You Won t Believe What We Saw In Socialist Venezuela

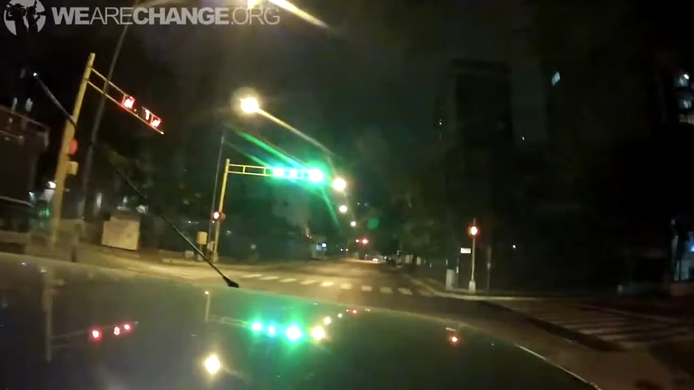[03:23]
It was like a ghost town. And when we get back, the security guard is hiding behind a door because he doesn't have a gun.
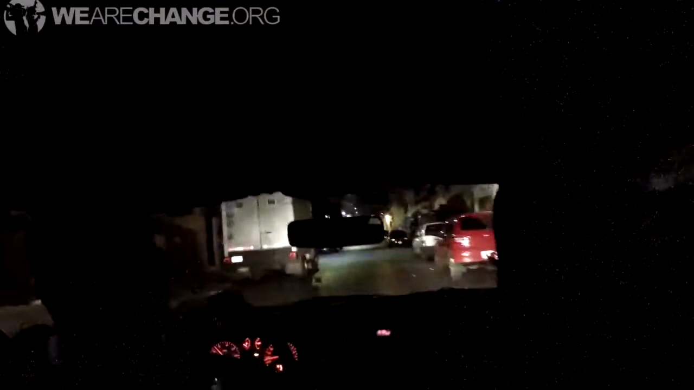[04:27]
But, like, just no one out on the streets at all.